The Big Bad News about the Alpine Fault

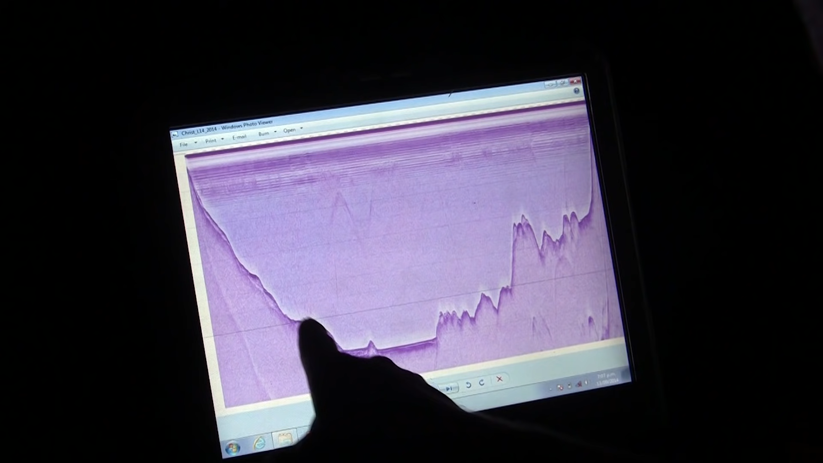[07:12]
and then sediments slowly pile up at the bottom of those lakes for the last 17,000 years.